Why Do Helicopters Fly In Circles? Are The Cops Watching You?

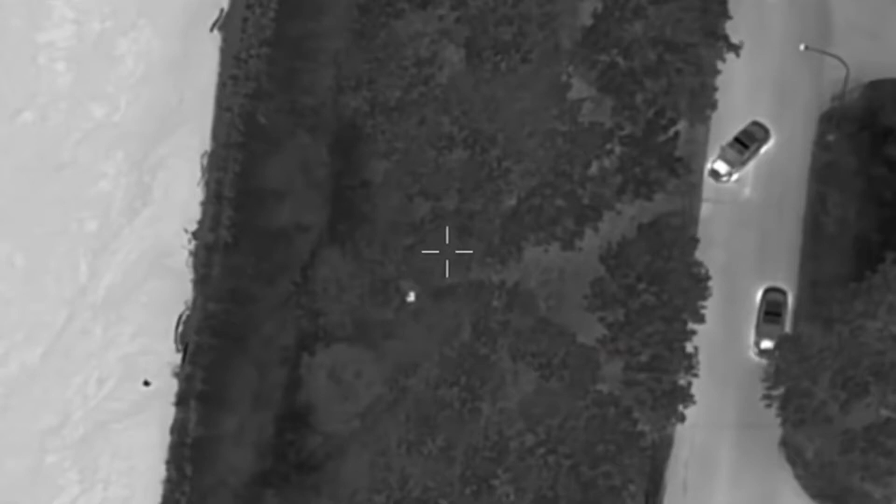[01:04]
we're going to be circling around to the left because the person that
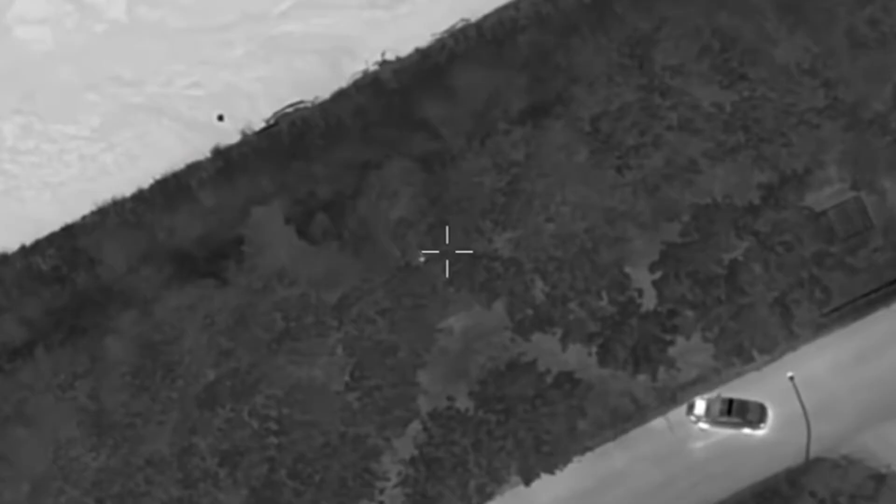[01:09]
is wanting to see out of the window is usually sitting in the left seat so I'll be flying circling the aircraft around to the left to give them the best view.